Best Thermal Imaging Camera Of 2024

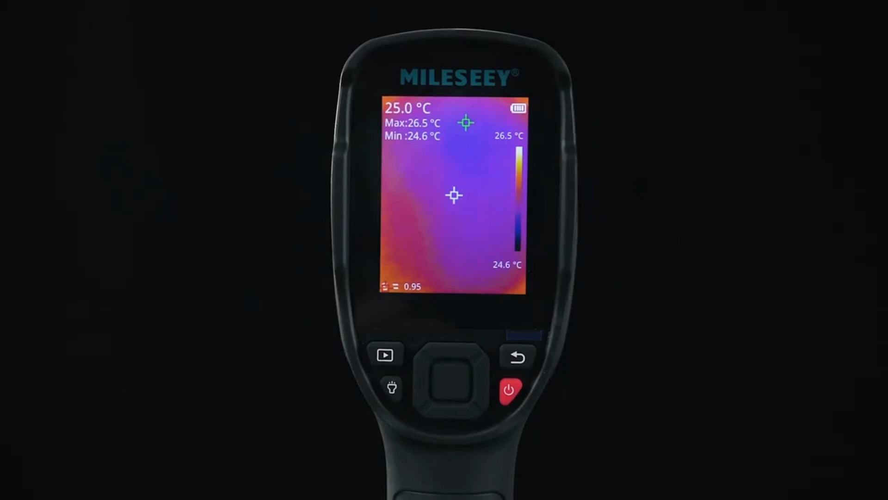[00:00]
On screen: spot 25.0°C, max 26.5°C, min 24.6°C, scale top 26.5°C, scale bottom 24.6°C
Hi guys, the best thermal imaging cameras allow you to explore the world in a whole new way.
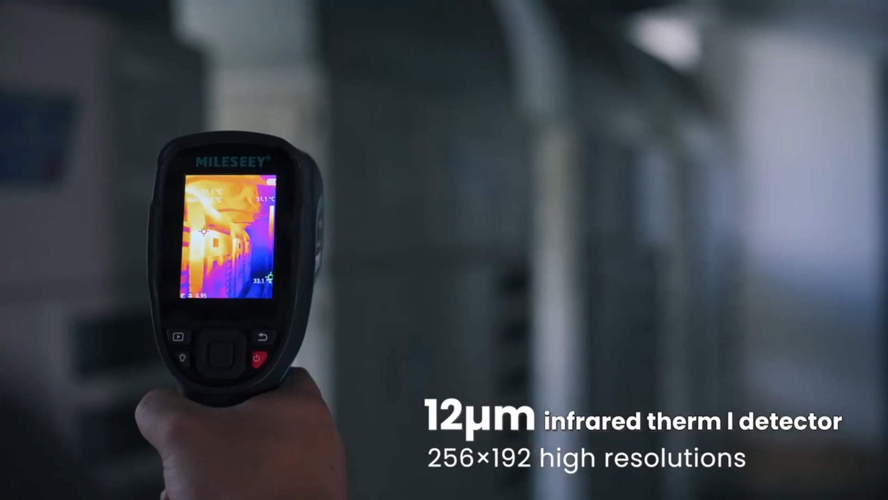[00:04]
They let you see, measure, and capture temperature differences, accurately and from a safe distance.
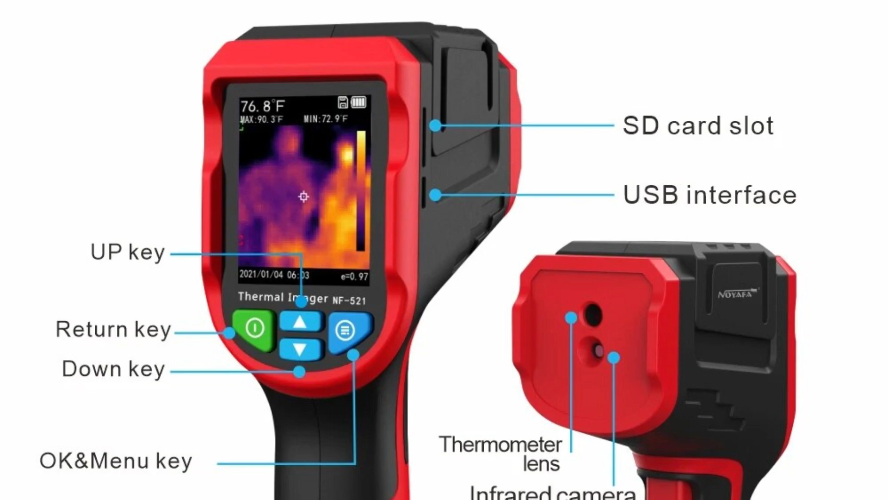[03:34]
On screen: spot 76.8°F, max 90.3°F, min 72.9°F
Whether you're inspecting electrical systems, monitoring mechanical components,
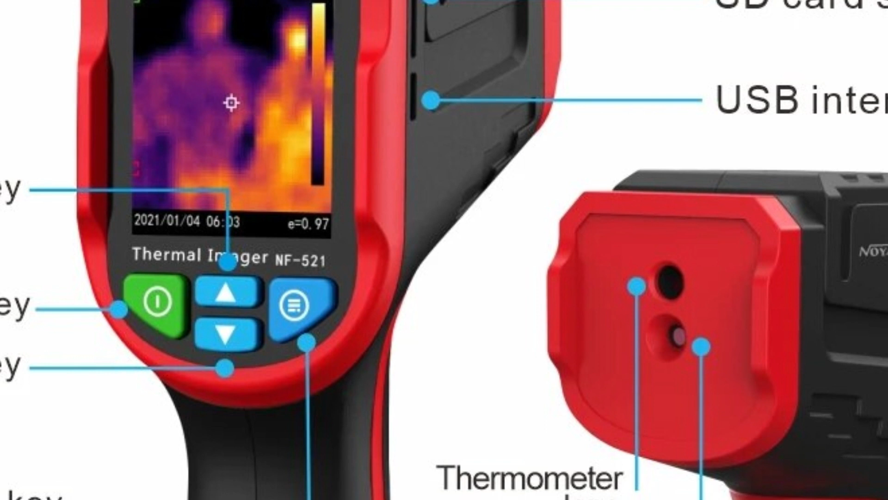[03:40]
or assessing building structures, the NF521 delivers clear and informative thermal images that facilitate efficient problem-solving and decision-making.
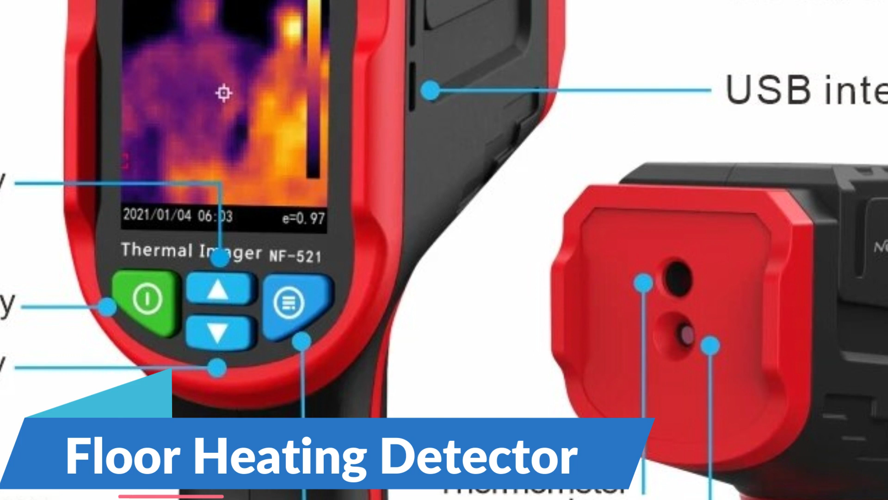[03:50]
Floor Heating Detector In addition to its thermal imaging capabilities, the Noiafa NF521 is equipped with a floor heating detector function, making it ideal for detecting and troubleshooting issues in floor heating systems.
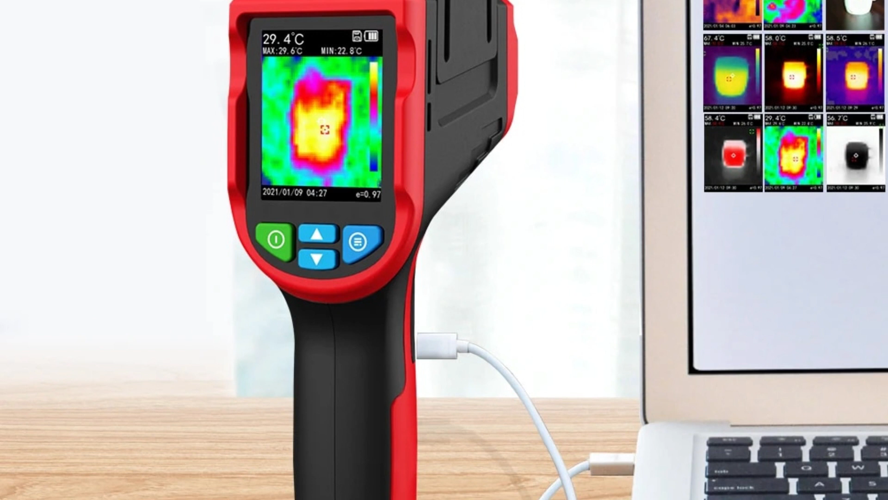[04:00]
On screen: spot 29.4°C, max 29.6°C, min 22.8°C
With this feature, users can quickly and accurately identify hotspots, leaks, and other anomalies in underfloor heating installations, ensuring optimal performance and energy efficiency. Temperature Measurement The
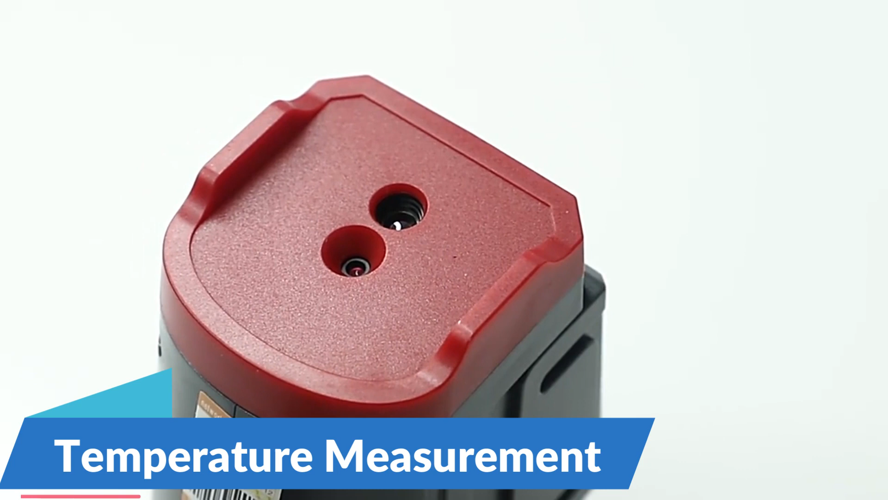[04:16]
NF521 thermal imager is equipped with advanced temperature measurement capabilities,
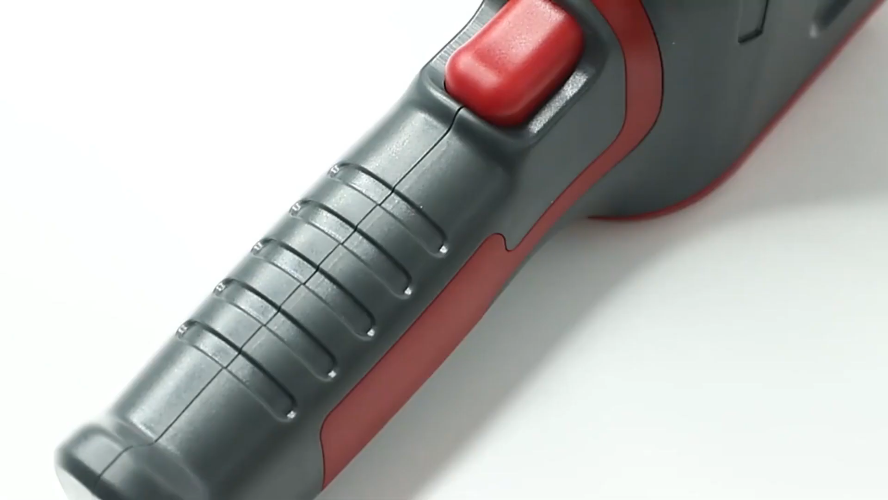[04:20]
allowing users to obtain precise temperature readings in real-time. With its infrared temperature sensor, users can measure surface temperatures accurately and non-invasively,
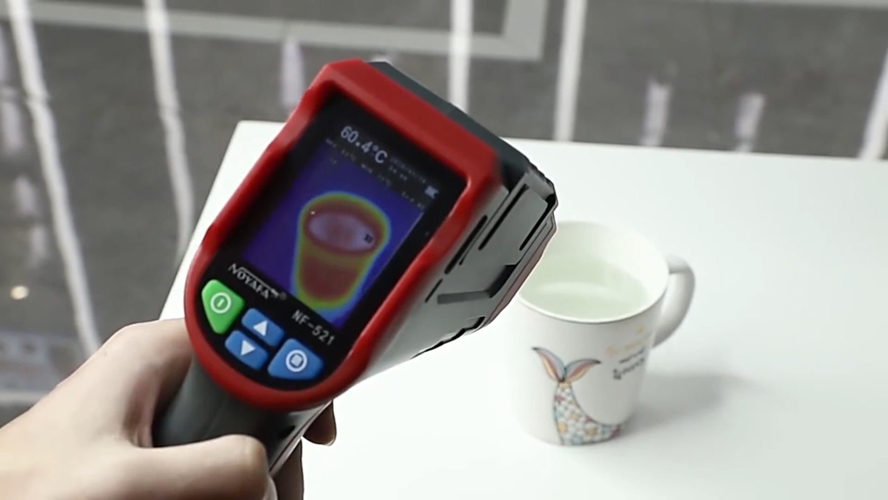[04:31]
On screen: spot 60.4°C
enabling them to identify hotspots, cold spots, and temperature differentials with ease.
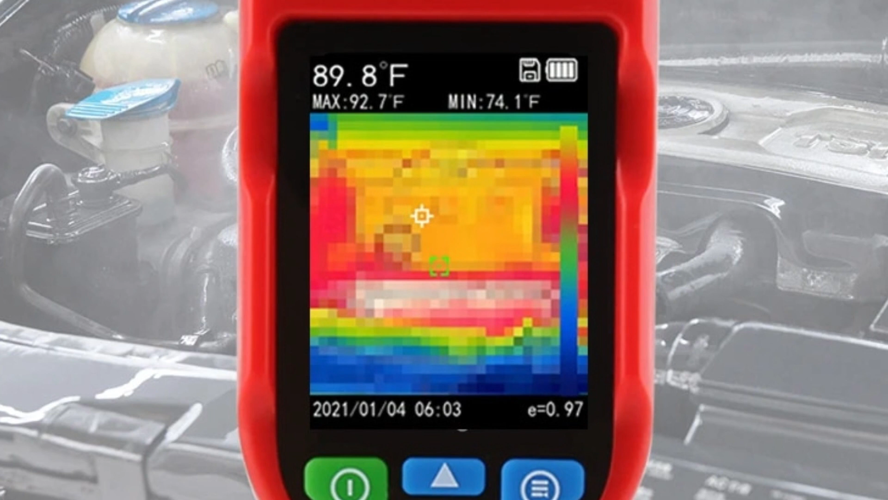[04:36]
On screen: spot 89.8°F, max 92.7°F, min 74.1°F
Versatile applications, from building diagnostics and HVAC maintenance to electrical inspections and facility management,
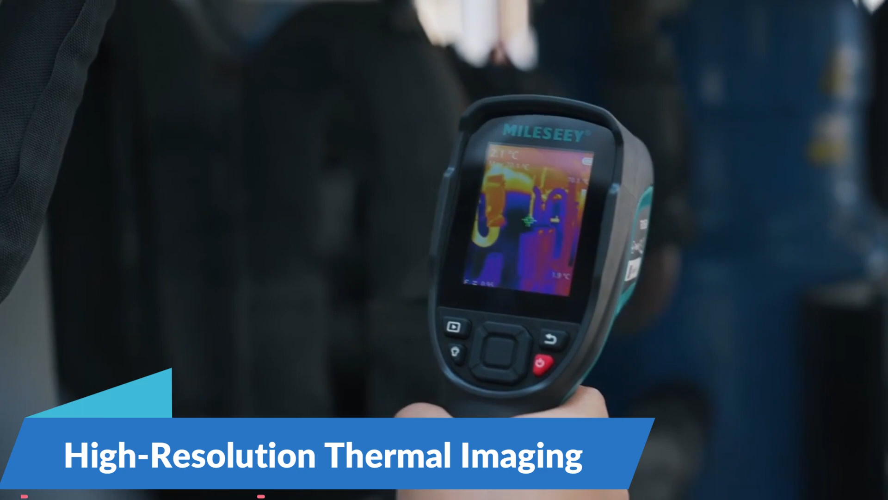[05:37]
The MILESI TR256EB thermal imager features a high-resolution thermal sensor with a resolution of 256 by 192 pixels,
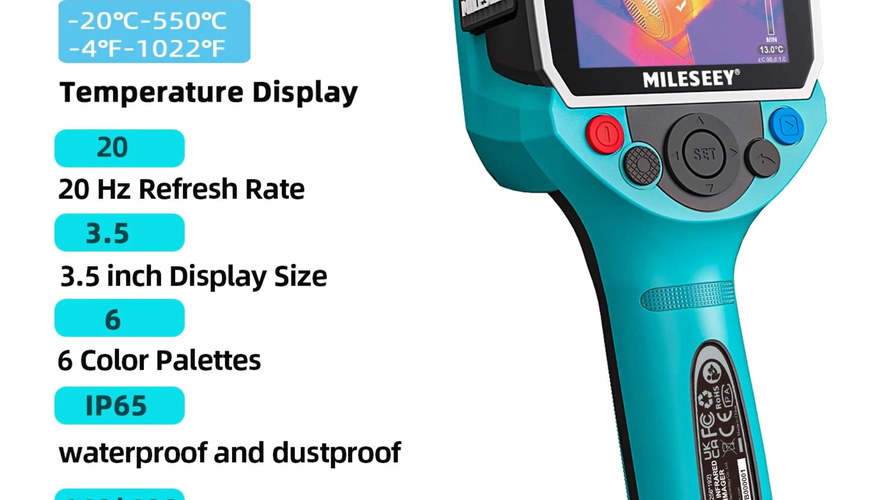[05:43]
providing detailed and accurate thermal images of surfaces, components, and systems. This high level of detail allows professionals to visualize temperature variations with precision,
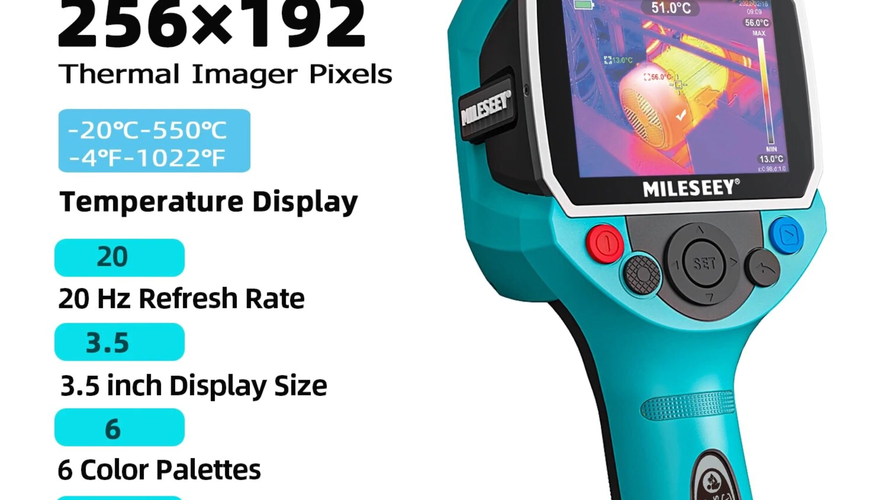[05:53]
On screen: scale top 56.0°C, scale bottom 13.0°C
enabling them to identify hot spots, cold spots, and other anomalies that may indicate underlying issues.
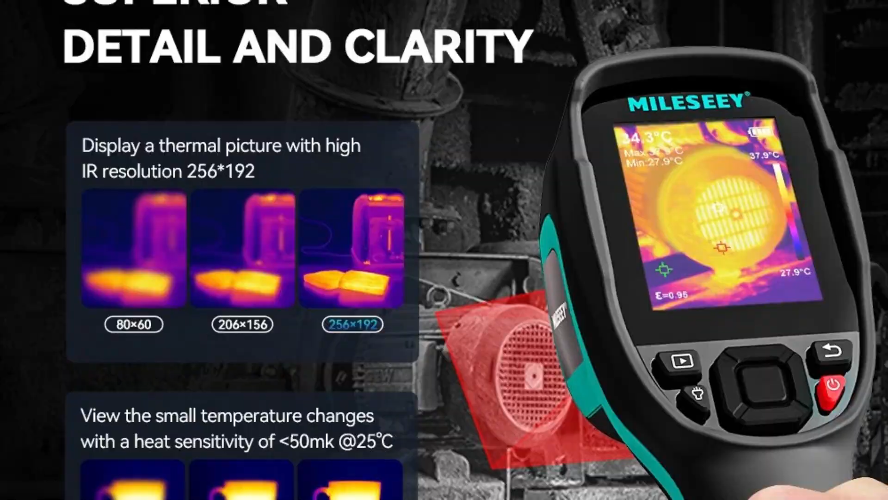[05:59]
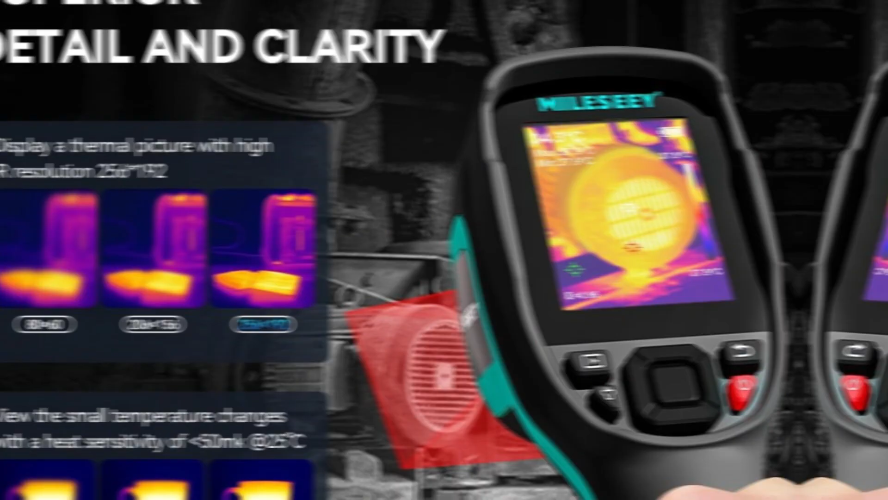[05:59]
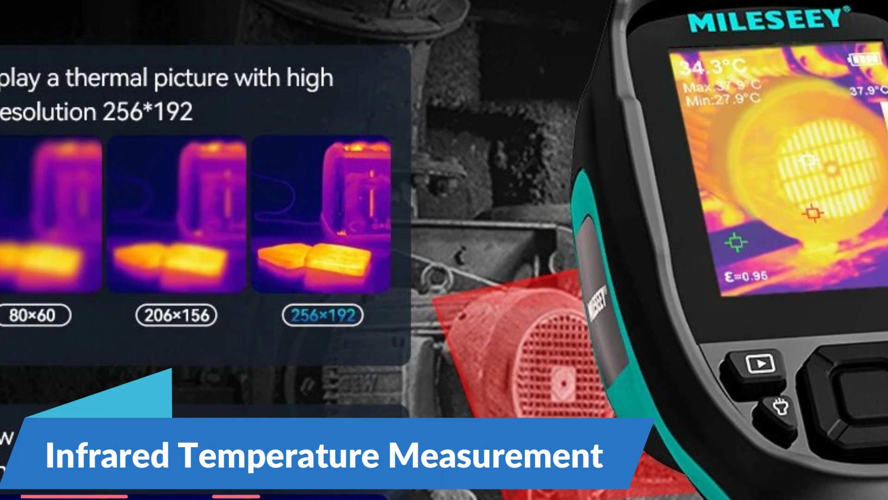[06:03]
On screen: min 27.9°C
Infrared Temperature Measurement In addition to thermal imaging capabilities, the MILESI TR256EB is equipped with advanced temperature measurement functionalities that allow professionals to obtain precise temperature readings in real-time.
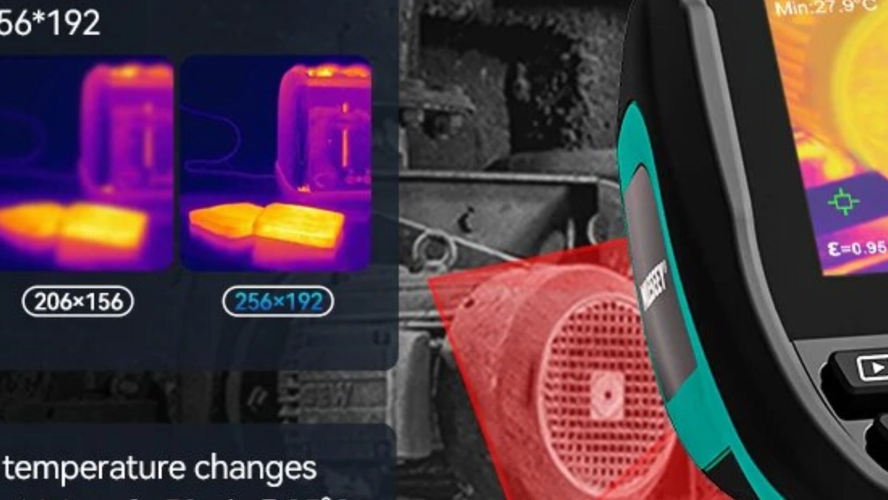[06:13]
With its infrared temperature meter,
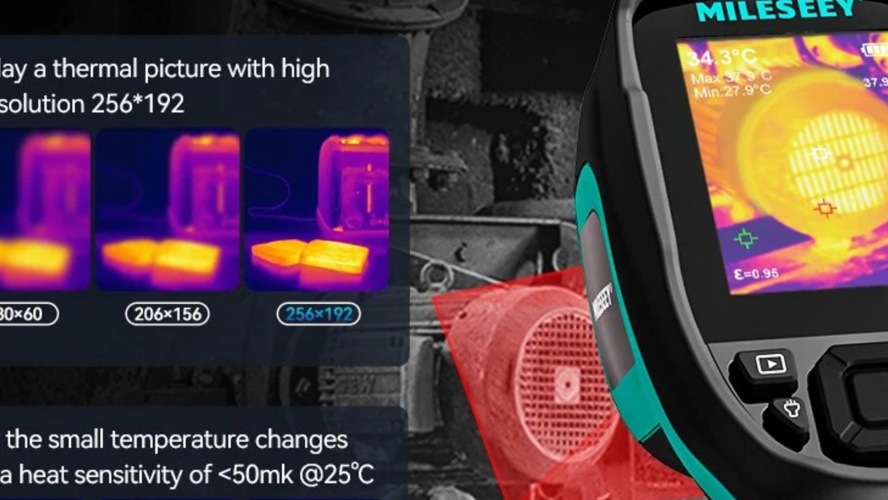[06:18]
On screen: spot 34.3°C, min 27.9°C
users can accurately measure surface temperatures from a safe distance,
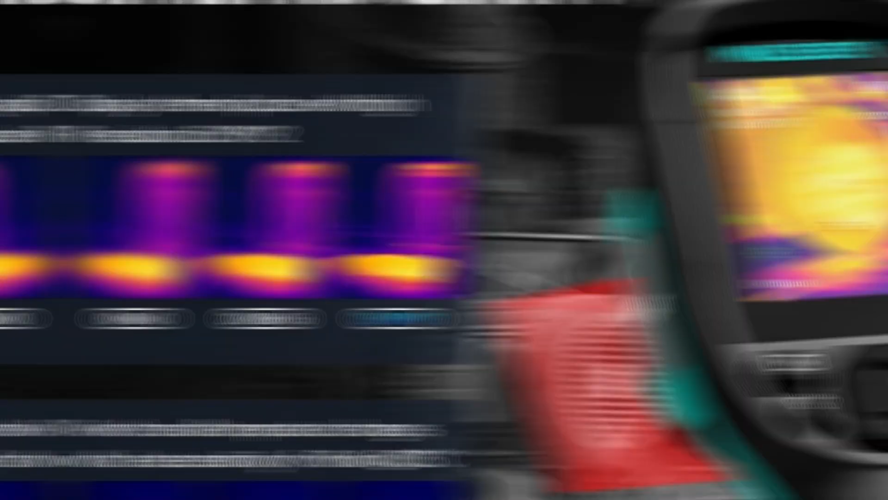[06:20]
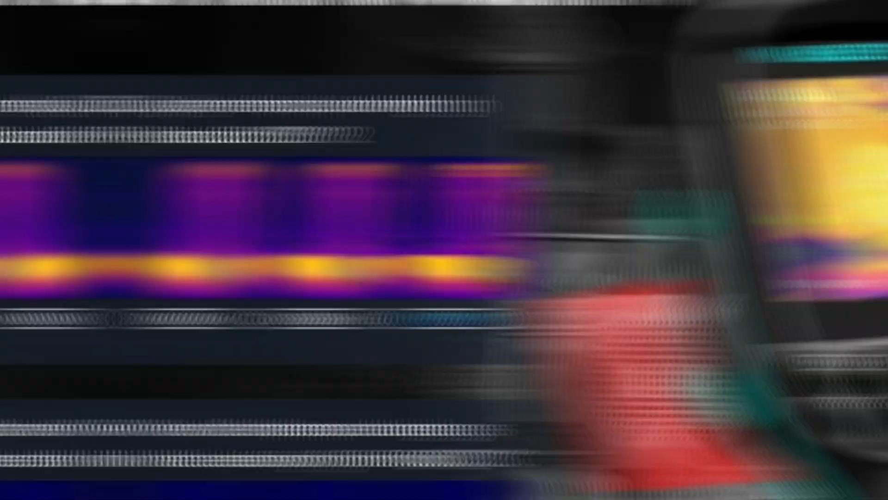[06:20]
enabling non-contact temperature measurements in hazardous or hard-to-reach areas.